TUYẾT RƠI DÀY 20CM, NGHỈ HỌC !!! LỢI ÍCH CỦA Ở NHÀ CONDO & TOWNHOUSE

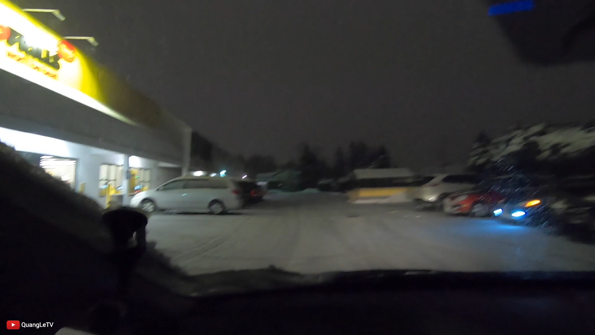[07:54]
người thấy tuyết rồi rồi ok
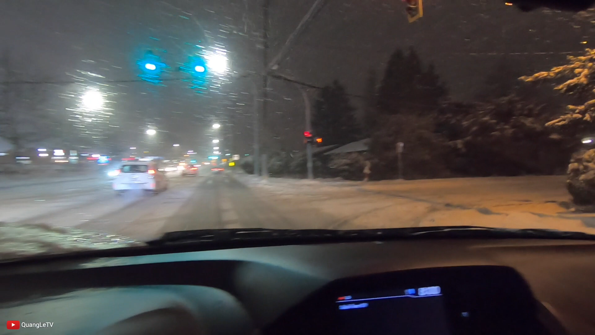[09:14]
ok bây giờ sẽ quẹo vô khu nhà townhouse mong tuyết thùi cha thời tiết này là ma nghỉ học nữa rồi mình không hình dung được là mấy tiểu bang khác mấy tỉnh bang khác mà nó cứ
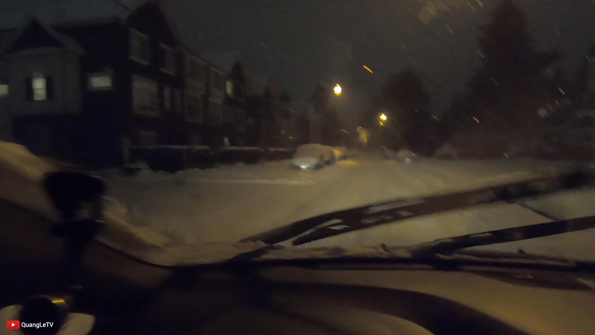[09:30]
tuyết như bên này mấy tháng trời thì sao ta lại cũng nghỉ học á hỏi mấy anh chị ở bên tỉnh bang tỉnh bang tỉnh bang lạnh của Mỹ và tỉnh bang lạnh của Canada mới biết Vancouver thông thường nó đổ tuyết mấy ngày như thế này là không nhiều thông thường mấy cái đường này nè là sẽ có người họ quét hết nhưng mà cái tuyết này nó mới rơi thành ra nó khoảng chừng nửa cm thôi
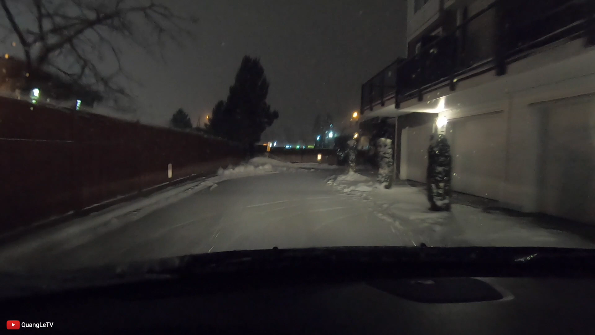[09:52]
đường đi này là ở townhouse là mình không có phải quét đường không có phải ra cào tuyết hoặc là đẩy rác hay như thế nào đó là có người họ lo hết